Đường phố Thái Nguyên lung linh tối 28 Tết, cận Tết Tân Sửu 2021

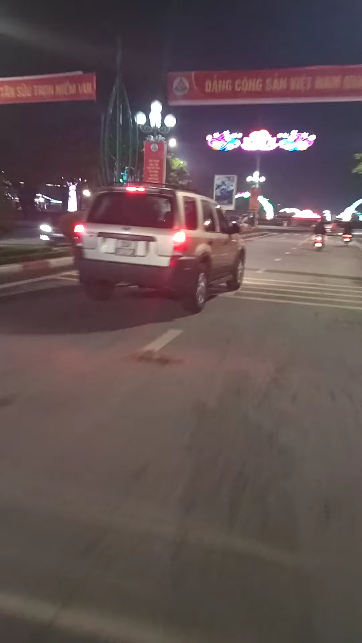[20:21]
Đấy, trước mặt các bạn là đây là đường tròn trung tâm thành phố Thái Nguyên, có cái đài phun nước đấy.
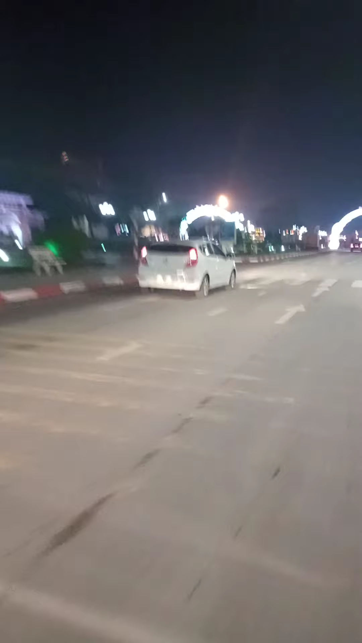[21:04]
người ta đi dạo phố rất là đông, trên người ta sẽ mở rộng con đường cho người dân để đi. Nó rộng hơn các đường khác thì người ta gọi là đường rộng.
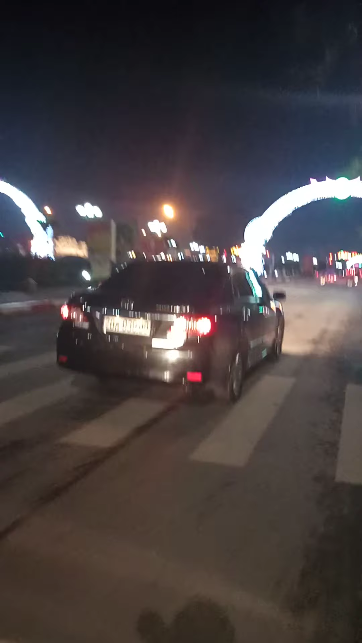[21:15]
Đấy.
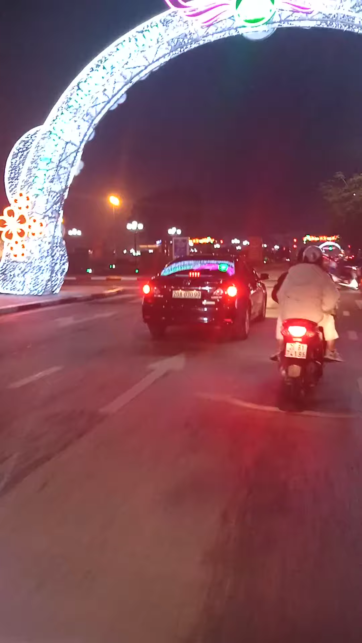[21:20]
Đường rộng này thì đấy là cái tên cúng cơm của người dân Thái Nguyên. Còn nó có cái tên thật của nó gọi là đường Đội Cấn nhé các bạn nhé. Đây, cái tên của nó đây, đường Đội Cấn. Đấy. Chuẩn bị đi qua khu quảng trường, khu bán đảo nhé. Đấy. Đây, bán đảo buổi tối vẫn rất là tấp nập.
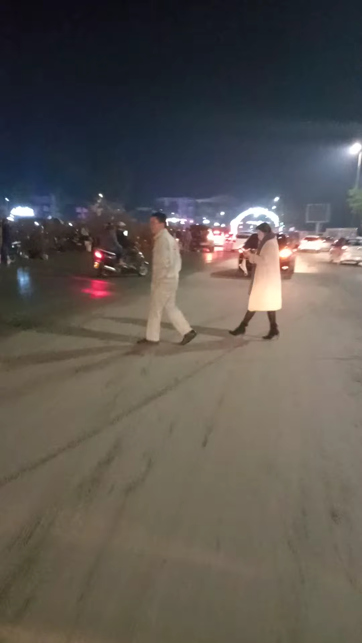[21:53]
Ban tối thì cái khu bán đảo là cái khu tấp nập nhất của người dân thành phố Thái Nguyên trong những ngày Tết.
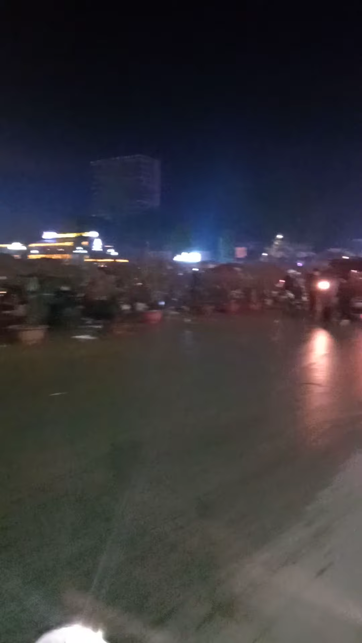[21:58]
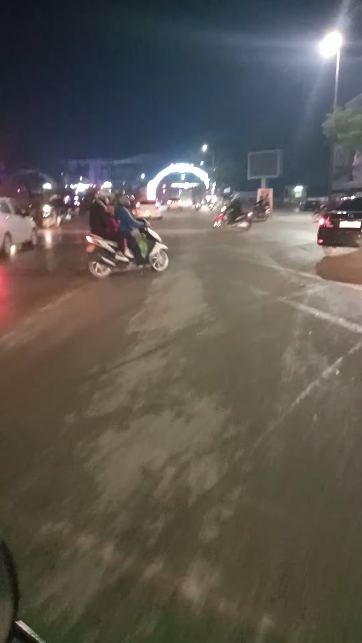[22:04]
Thì dẫn vào đường Hùng Vương.
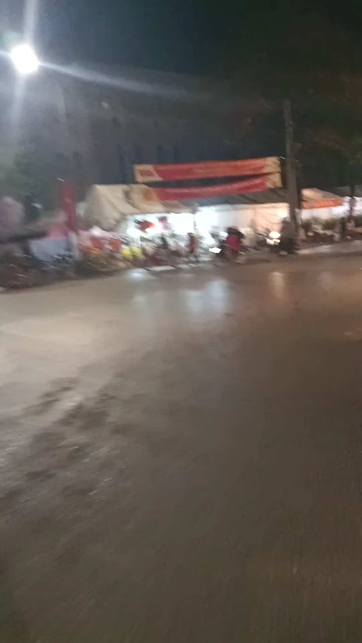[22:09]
Sẽ tranh thủ các bạn đi xem, các bạn xem cái khu bán chợ hoa Tết buổi tối nhá.
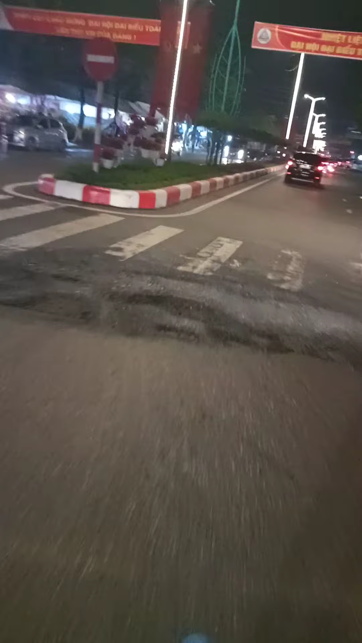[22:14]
Hôm nào tôi đưa các bạn đi buổi chợ hoa Tết.
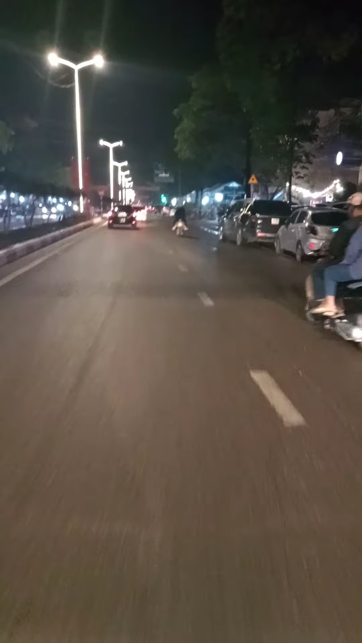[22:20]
Ban ngày hôm nay sẽ dẫn các bạn đi xem những cái chợ hoa Tết buổi tối đường Hùng Vương này. Rồi bán rất nhiều cây cảnh nhá, lan ni, đào quất. Đấy. Đẹp chưa? Mai đây.
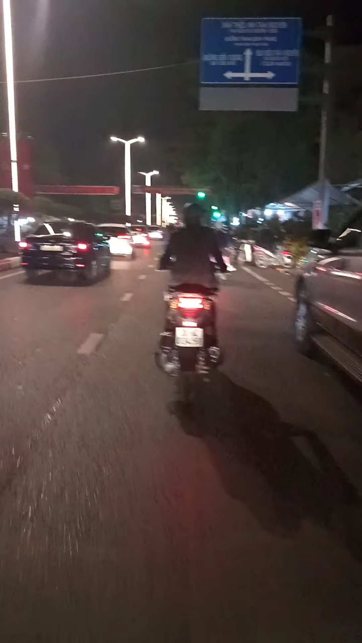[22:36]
Buổi tối cái khu này gọi là khu đông tấp nập mua bán nhiều nhất của người Thái Nguyên, quất nhá. Đấy.
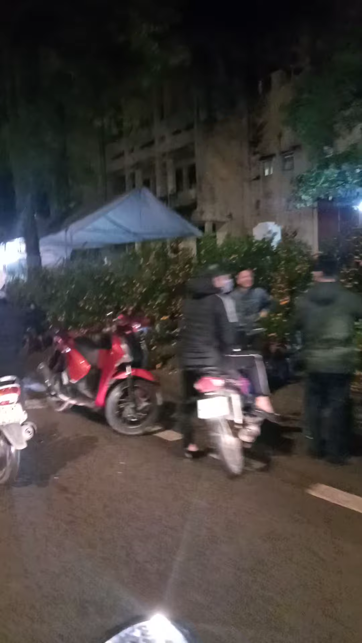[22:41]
Quất này. Bạt ngàn quất luôn. Bên kia cũng thế.
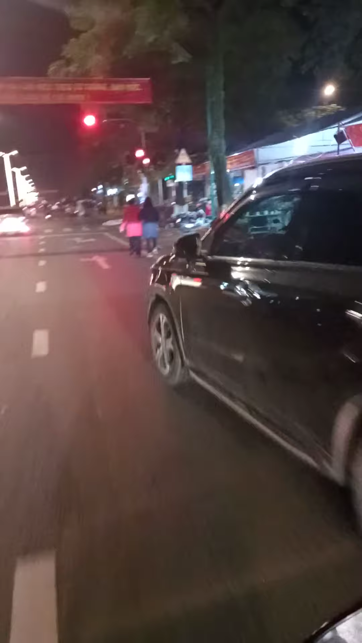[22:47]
Đấy, một khu nữa là khu bán lan này, đẹp chưa? Đấy.
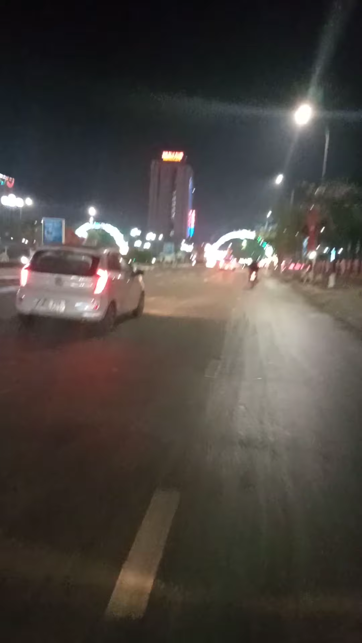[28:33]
Đấy. Đấy, tôi đang đi vào đường tròn. Xa xa là chúc mừng năm mới Xuân Tân Sửu. Đây, cái chỗ người ta nằm một cái quả đồi ở gần chỗ cái bảng điện điện nét ở gần với bảo tàng văn hóa các dân tộc miền Bắc nhé.
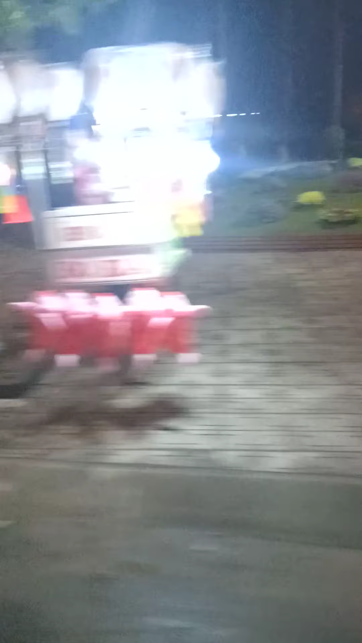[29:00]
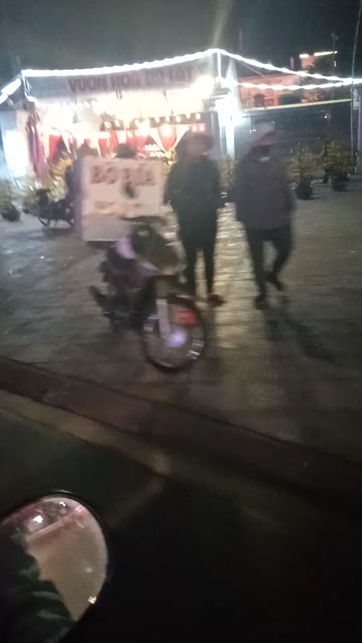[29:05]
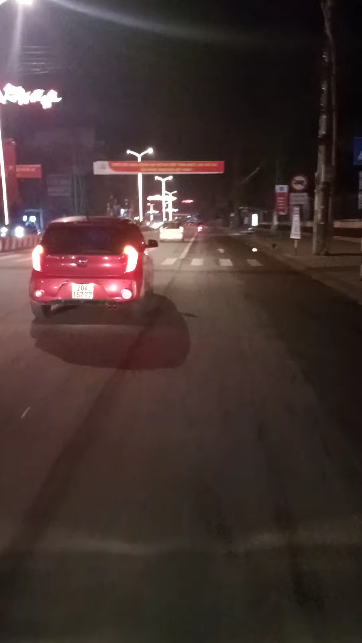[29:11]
Đây đường Bắc Cạn, xa xa đường Bắc Cạn.